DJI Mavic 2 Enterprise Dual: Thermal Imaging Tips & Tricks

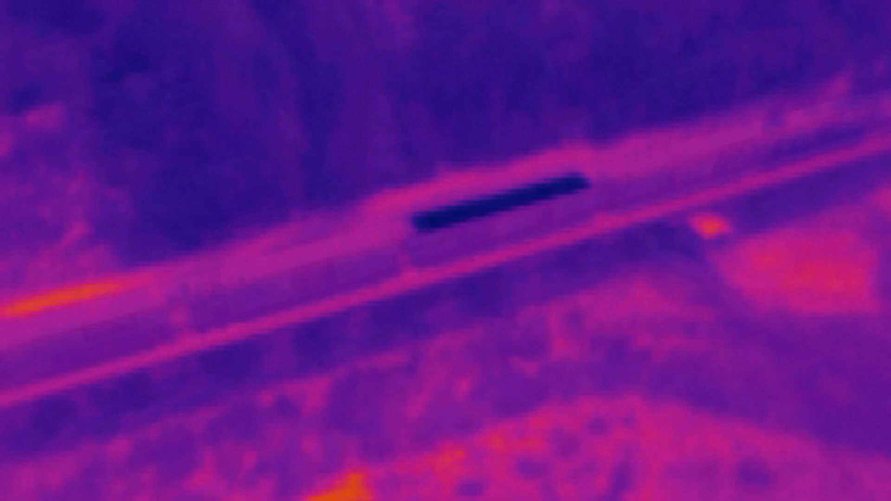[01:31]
MSX runs a real-time edge detection algorithm over the visible light image and superimposes those edges on the thermal image.
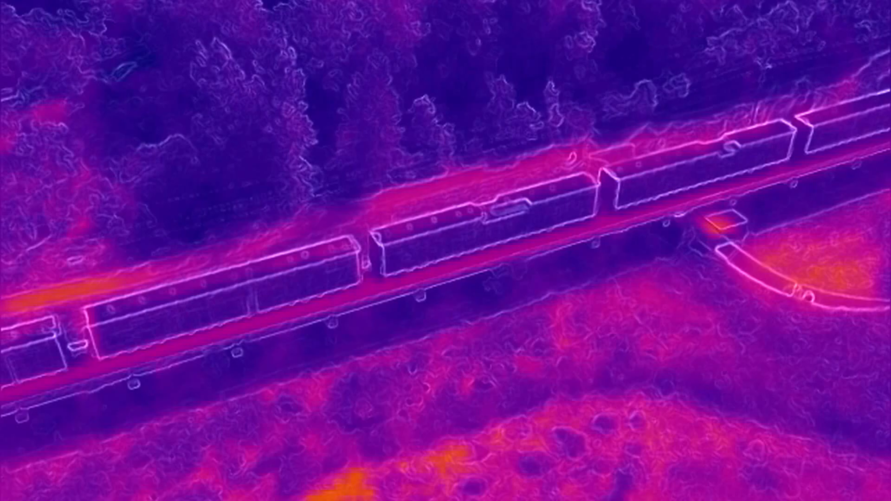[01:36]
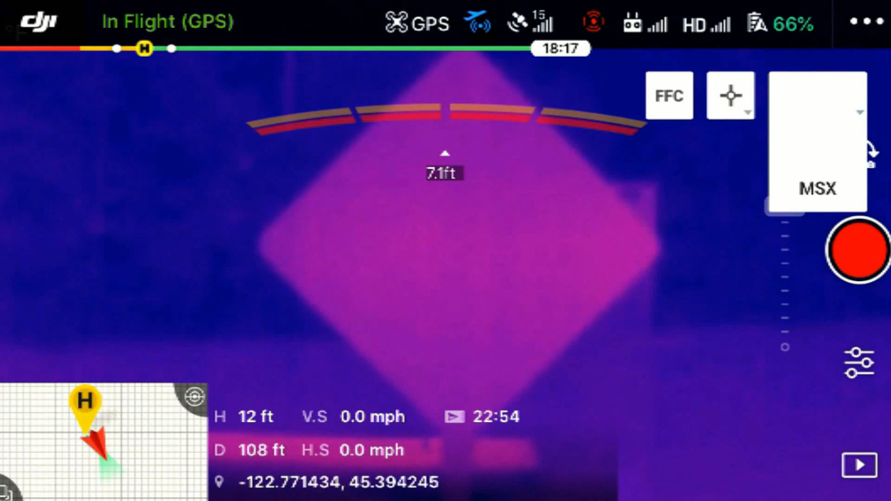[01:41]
That makes it possible to read signs, and also makes it easier to figure out what you're looking at with the thermal camera.
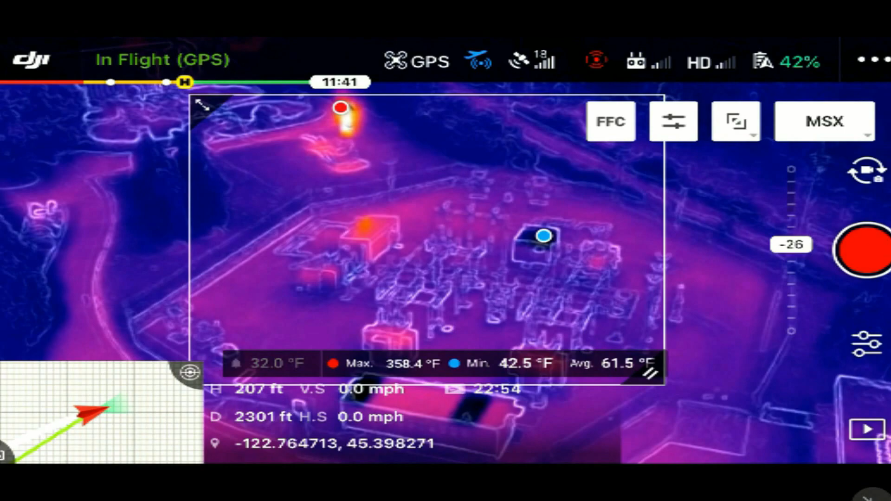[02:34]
On screen: max 358.4°F, min 42.5°F
The thermal sensor built into this camera is radiometric.
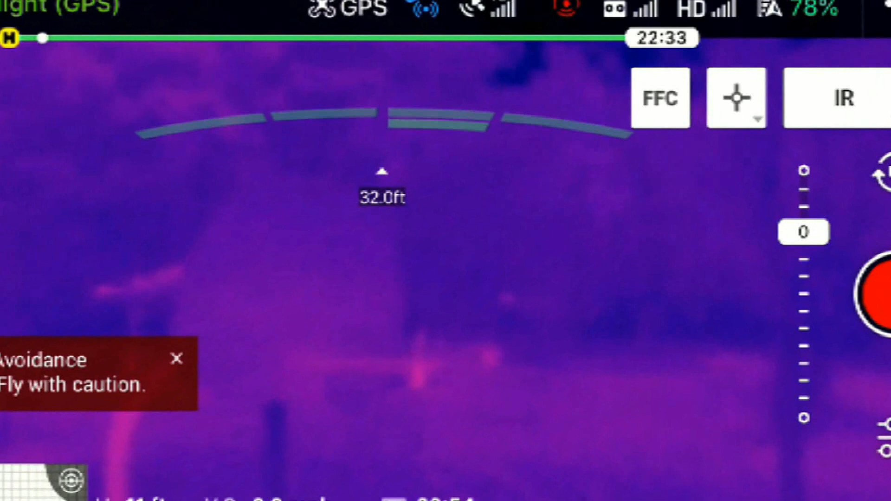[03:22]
All thermal cameras accumulate noise in the image over time.